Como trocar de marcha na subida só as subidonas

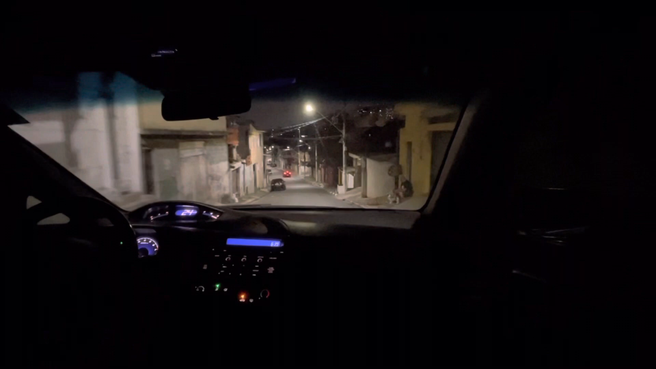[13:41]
Mas Vamos lá Para finalizar o vídeo Agora Eu vou virar à esquerda ali E eu estava falando para vocês Sobre colocar a segunda Marcha na subida, né? Vou ligar a seta para a esquerda Ficar aqui no meio Olhar no retrovisor Não está vendo ninguém aqui Colocar a primeira de novo Vou na primeirinha aqui, ó Ali eu já vou colocar a segunda Acelerei
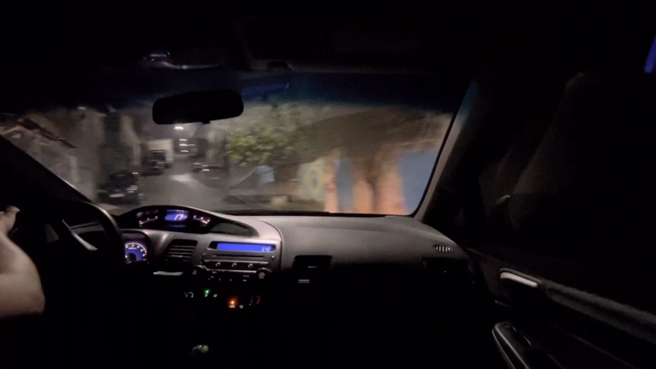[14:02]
Pegou a velocidade Segunda Eu troquei a 25 por hora Aí, ó O que acontece? Carro e velocidade do carro Eu não vou conseguir Continuar Até o final Tiro o pé do acelerador todo Coloco o primeiro E vou soltando a embreagem Só que aqui eu tive que dar Uma aceleradinha um pouco mais Porque se eu não tivesse acelerado O carro Meu, meu carro está muito fraco Olha isso
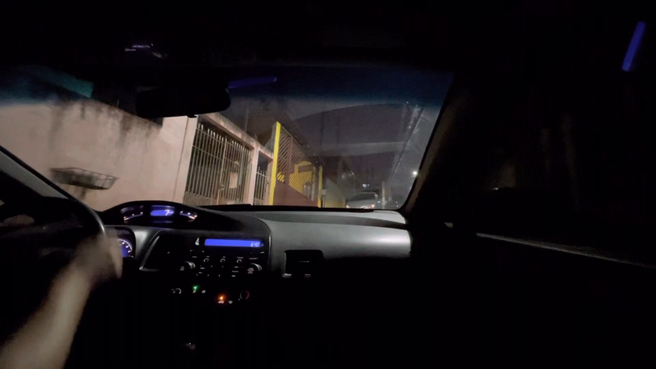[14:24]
Eu podia dar uma queimadinha Na embreagem aqui E acelerar um pouco mais Para ele pegar a força Mas eu joguei para a esquerda Para a direita Para ele pegar a velocidade, ó Ó, 30 por hora Segunda Solto a embreagem Ele caiu para a 25 Tá vendo?
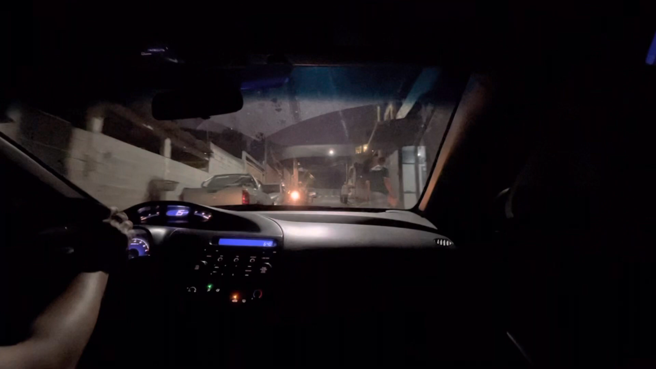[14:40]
Tá bom Porque agora dá para ver A velocidade certinha, né? Vou apagar o farol Para não ficar cegando as pessoas aqui Então na segunda Está de boa Liguei a seta para a direita
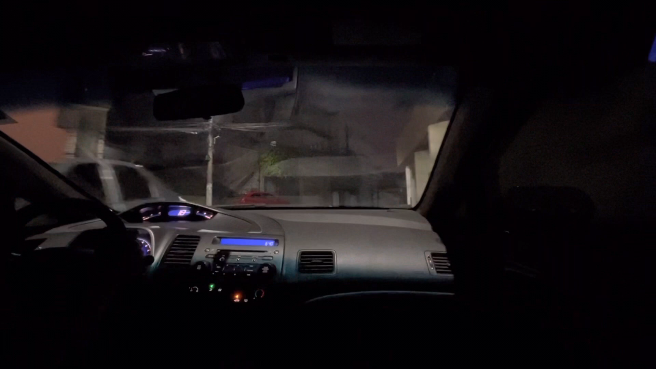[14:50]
Freio um pouquinho a embreagem Em referência de quem está na via Vou controlar na embreagem E soltar Ela um pouco depois Acelerando Agora vou colocar a segunda Acelero um pouquinho mais 30 por hora Terceira Se eu Não fosse entrar na avenida Senta para a direita
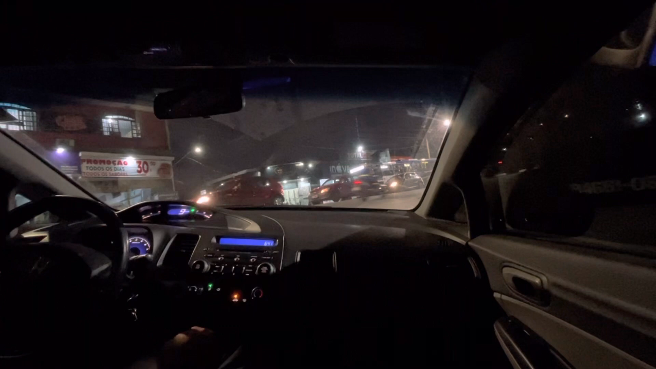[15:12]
Tem o senhor ali O carro está vindo aqui Já entrou O senhor já deu uma parada Para olhar para os carros ali Eu continuei Aí, avenidona Freio embreagem Na avenida o cara ia jogar para Atrás do carro aqui, ó Eu já freiei para ele passar Agora é só colocar a segunda Ó, 20 Está vendo, ó Acelerar um pouquinho mais 30
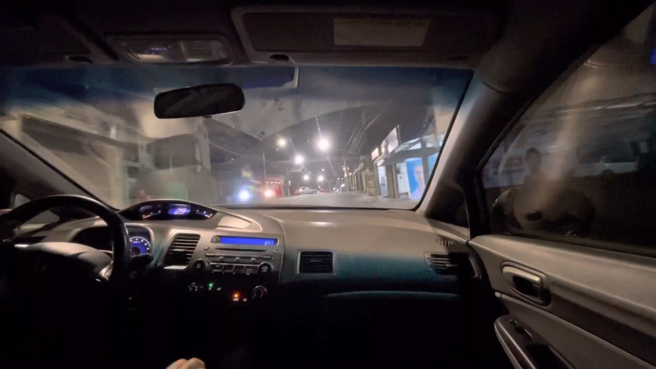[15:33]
Acelerar um pouquinho mais 40 Quarta Mas agora eu estou na terceira Então a ideia é essa, galera Trocar de marcha Nessa sequência Numa reta
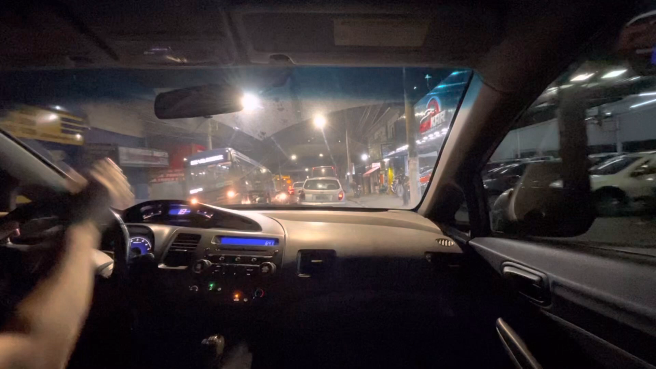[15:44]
Só seguir as velocidades certinha No número de No número da velocidade, né 3, 30 Terceira marcha Que é o número 3, 30 Segunda marcha Que é o número 20 Duas, né Que é a marcha 2 Ó, uma moto vindo aqui Vou esperar ele passar Agora eu ligar certo para a esquerda O cara já dá uma buzinada Já É só ficar de olho no retrovisor O cara do ônibus me deu